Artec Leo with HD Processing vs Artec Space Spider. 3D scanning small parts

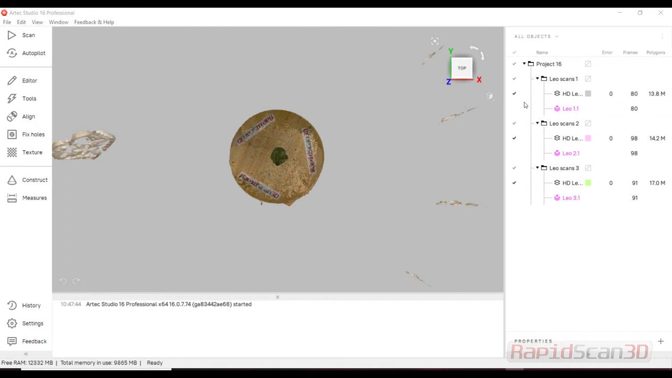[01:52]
so I have our tech studio up here I have three scans that you'll see I'm actually did a little test scan and but
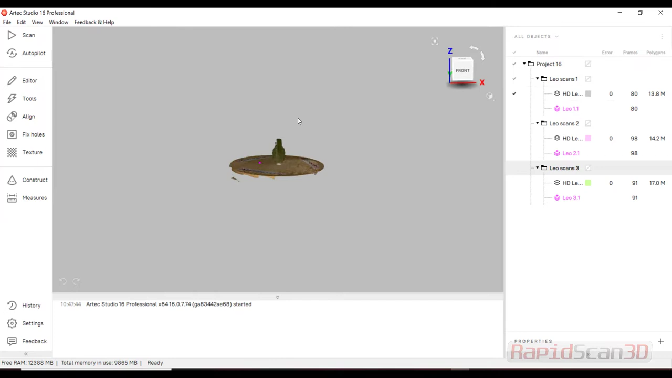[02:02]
I'll work on each scan individually so scan to here you'll see everything with the turntable we're just gonna go ahead and erase this I'm gonna use my base selection and highlight
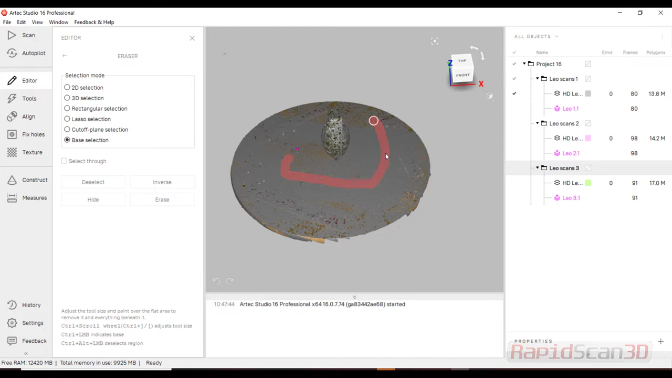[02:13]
the turntable what it's gonna do it's gonna highlight that whole area and
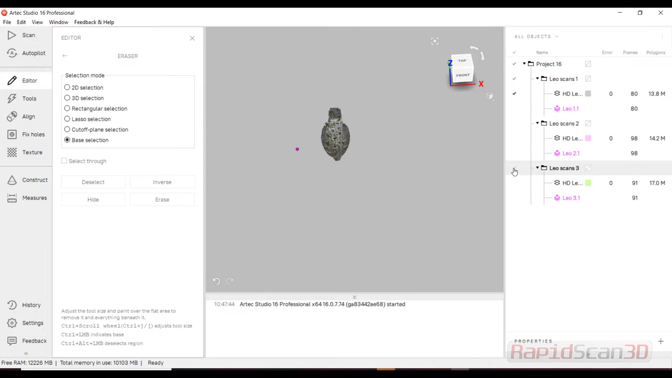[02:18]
I'm just gonna go ahead and hit delete and I'm gonna hide that one and bring in
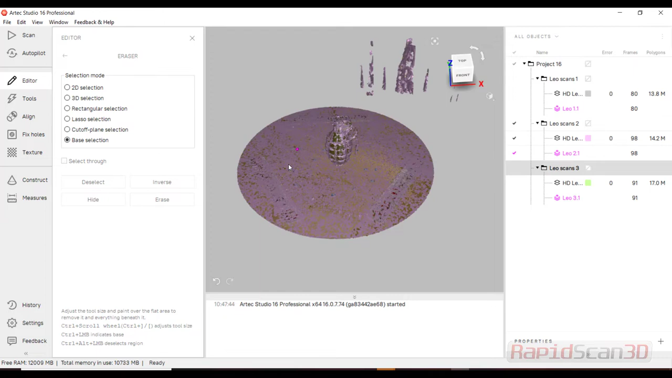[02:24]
the other one so let's work on the next one and delete that one
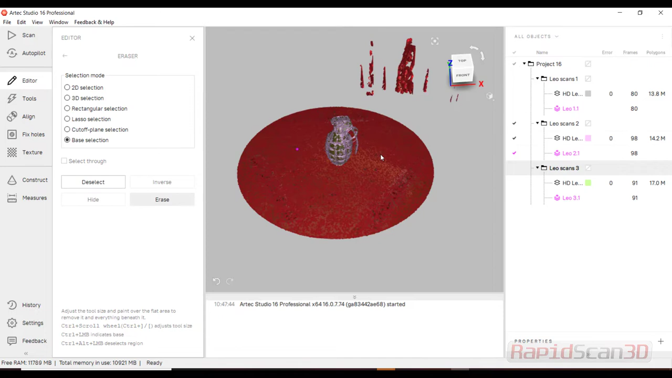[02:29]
as well perfect and delete that out so I
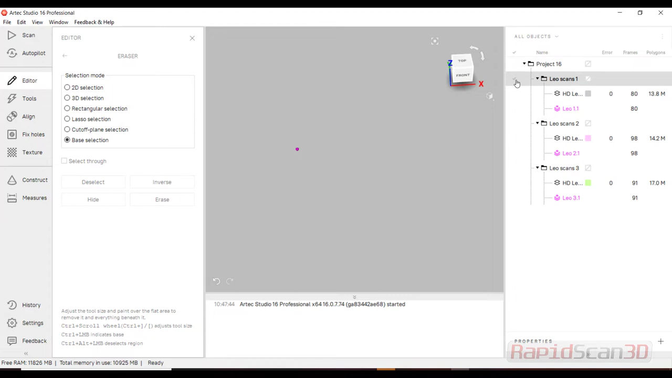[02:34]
have the two that I need there's that other scan one that I'm not going to use as well so let's go ahead and
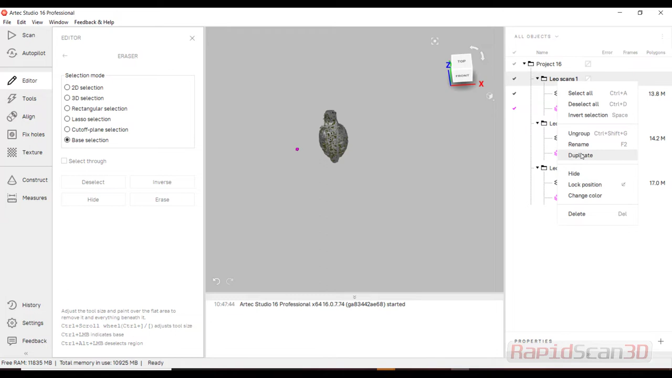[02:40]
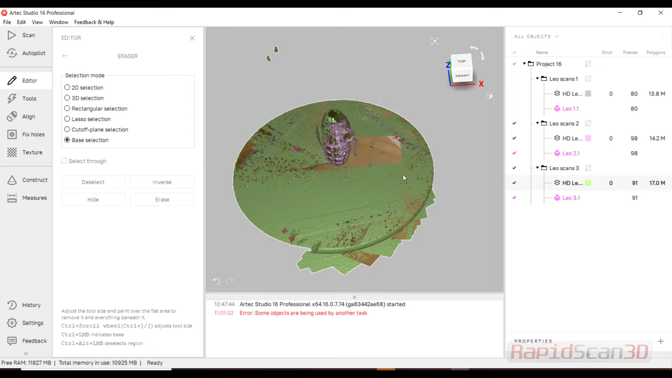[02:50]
highlight it sorry about that let's just go ahead and work on these two data sets and I worked on the first one on accident so let's go ahead and just go back and
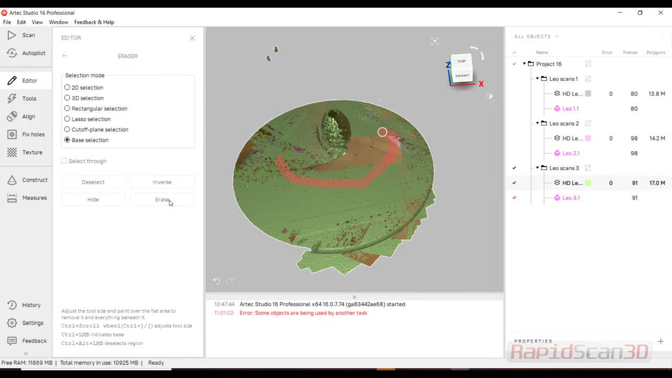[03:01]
work on this one so I'm gonna go ahead and erase it use the same base selection tool highlight it and
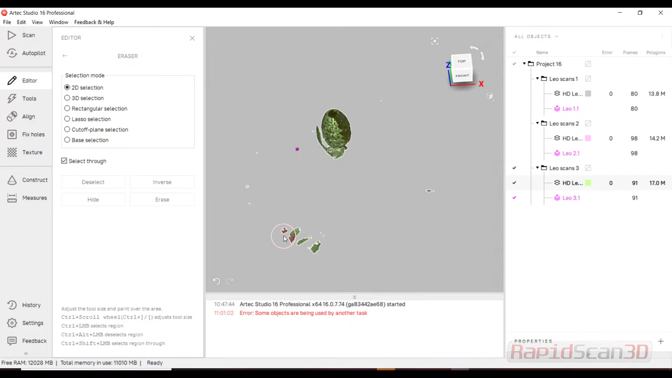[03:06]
delete I got a couple little things here so I'm just use the 2d brush
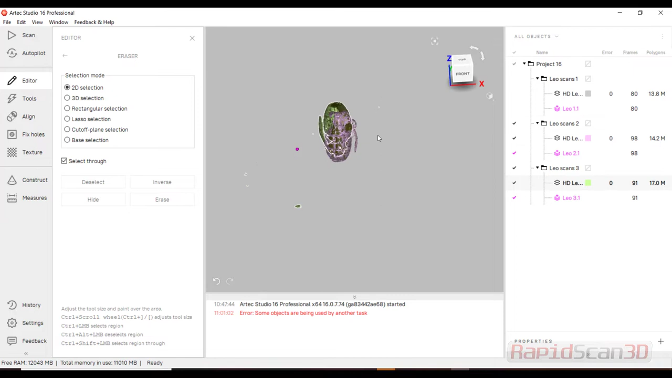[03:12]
and delete as well all right so the two files I'm gonna go into my align
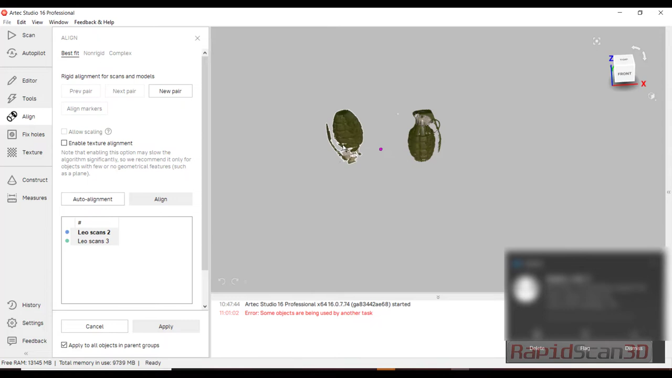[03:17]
and I'm gonna go ahead and align this there's a lot of different ways to align these scans
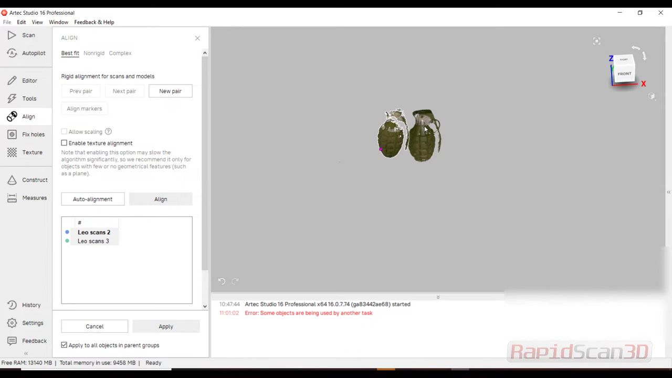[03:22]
I'm gonna try to set this up in a area where I can see and I can use my auto align or I'm going to use